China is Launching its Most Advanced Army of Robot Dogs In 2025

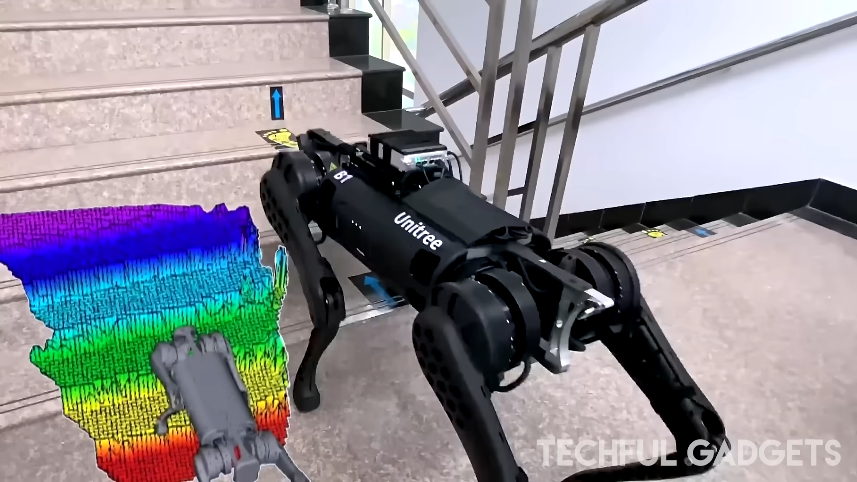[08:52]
power multi-dimensional perception and high-speed locomotion the b1 delivers
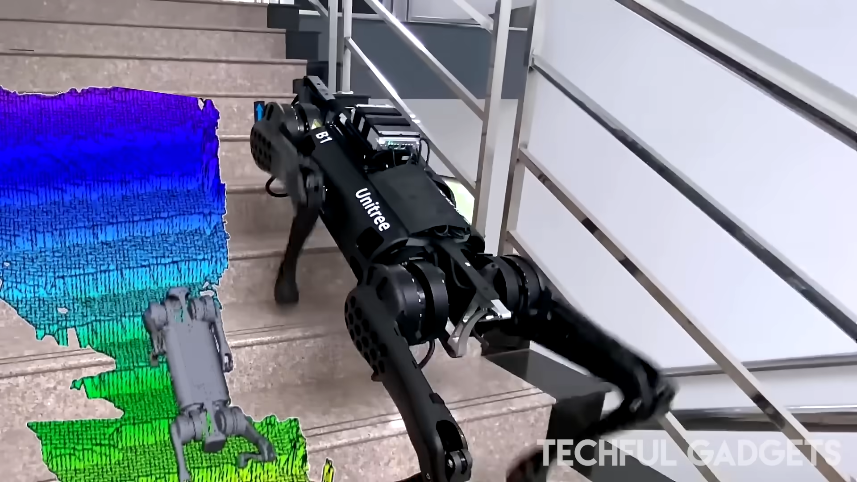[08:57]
precise environmental insights for complex industrial applications its adaptability
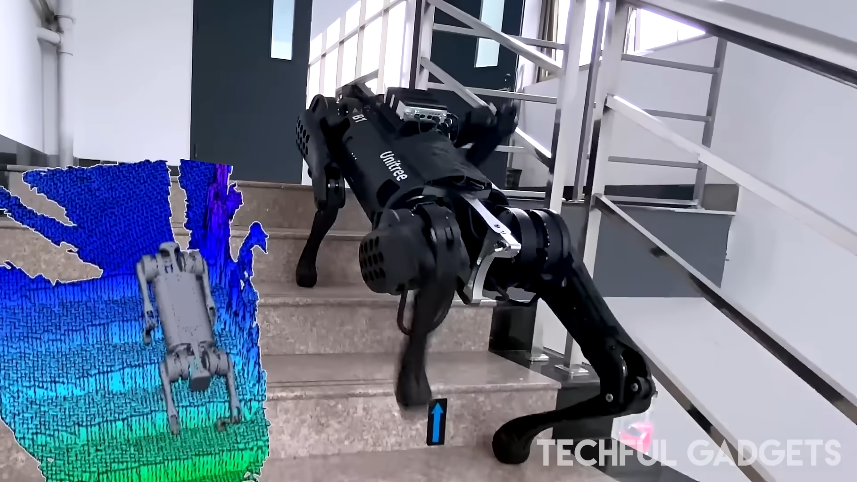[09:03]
supports slam human robot interaction and autonomous transportation